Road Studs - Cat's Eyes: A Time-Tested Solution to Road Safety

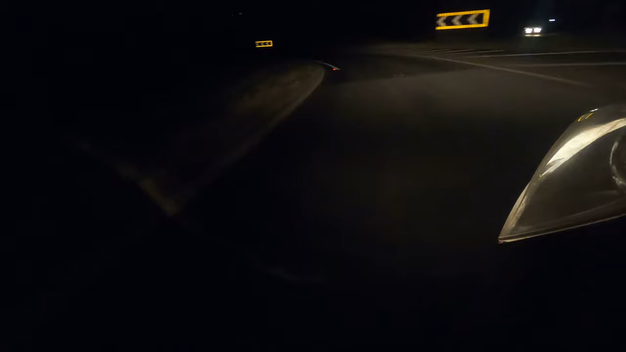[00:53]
This has the visual effect of making them appear to shine, as long as you are viewing them in close proximity to the light source. Here we have a cat's eye, a camera, and a light source.